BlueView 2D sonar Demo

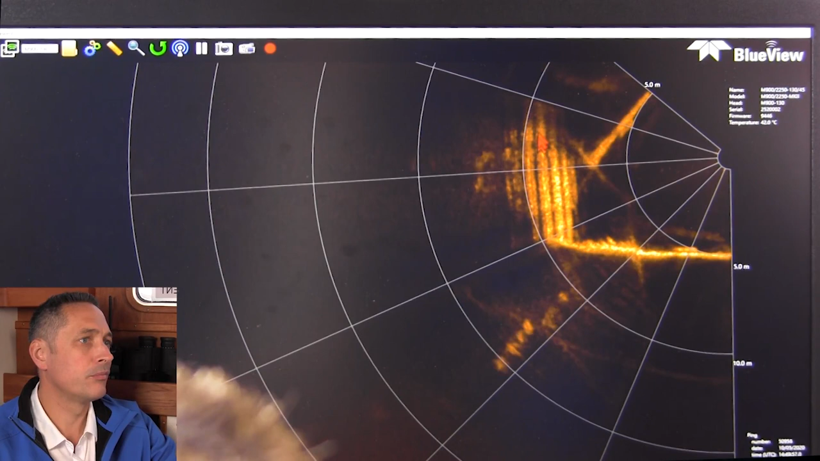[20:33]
The metal clad sidewall of the jetty here on the key side,
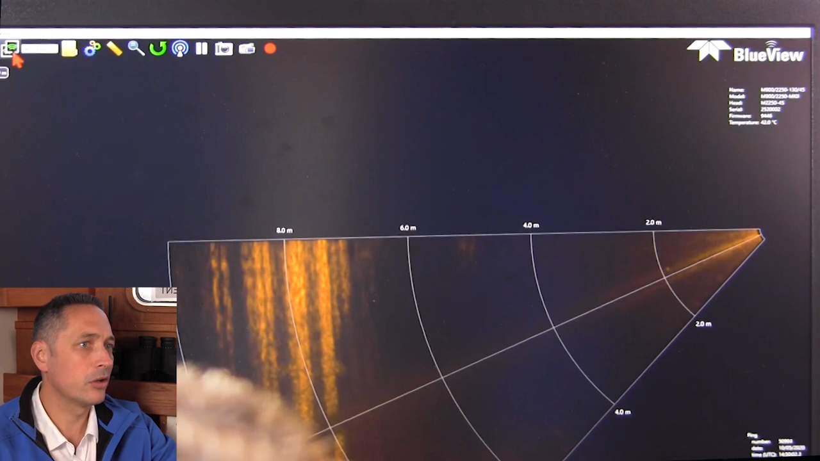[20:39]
we're going to flip over to the two megahertz and now we can see really nice detail, nice clear bottom. So this hob is very well maintained. We're not seeing a lot of damage or anything like that. The sidewall is in really good condition
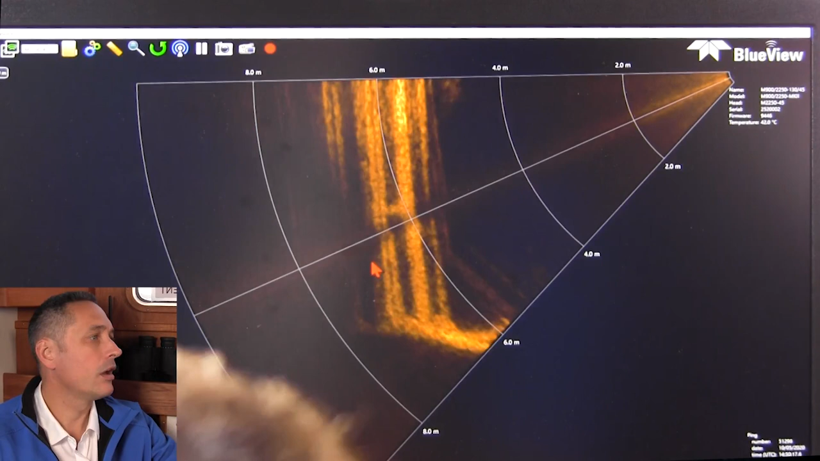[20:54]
and looking out, I can see that there's no obstructions or anything like that.
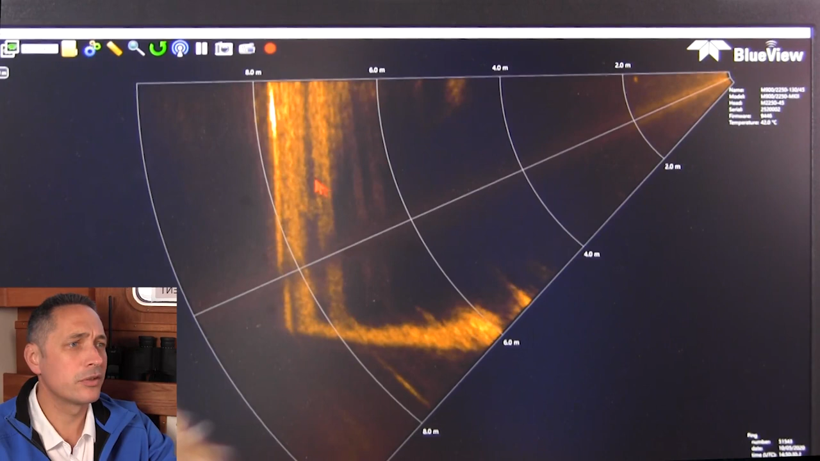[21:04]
If you were actually doing a survey like this, you would most likely be in a barge or something that was slow moving.
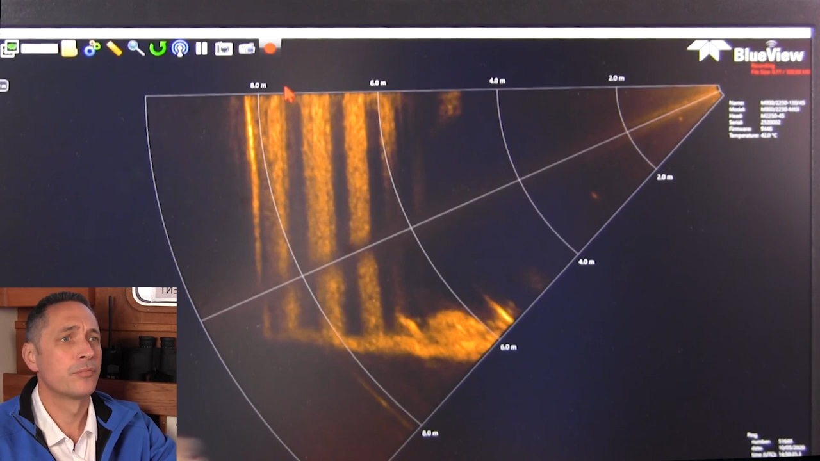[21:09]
You could rope yourself along the key side. Here we see really great detail. So we're getting the grazing angle really nice.
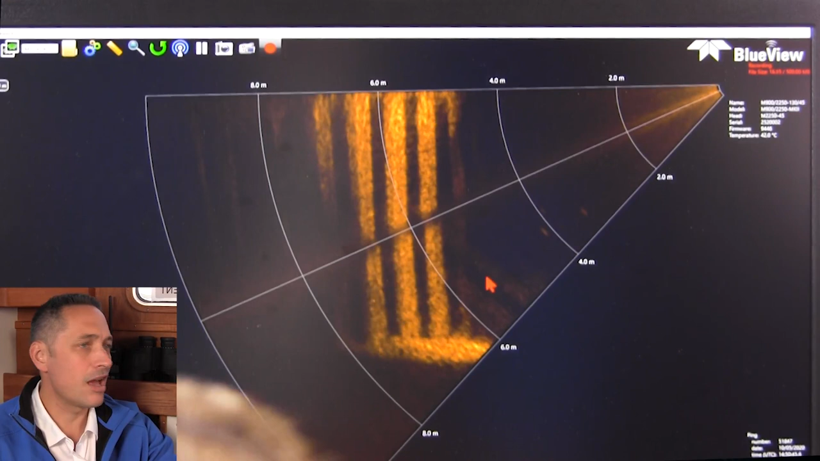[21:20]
But again, no obvious damage, no problems with this part of the harbor and
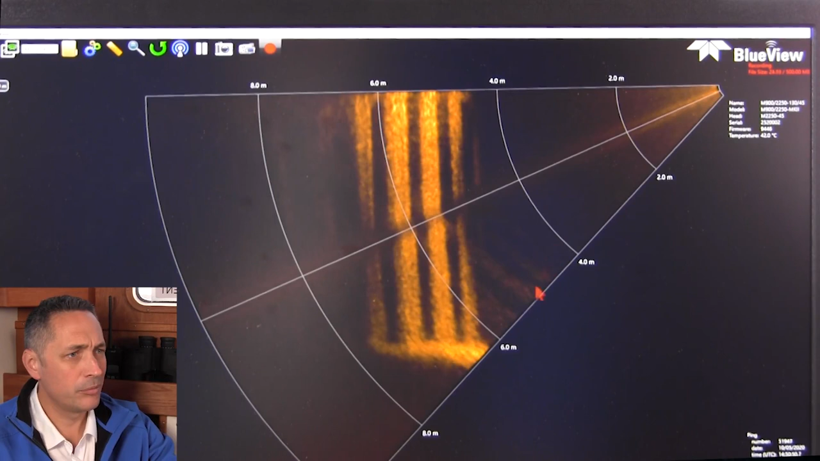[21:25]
pretty clear all the way down to the very bottom of the harbor wall.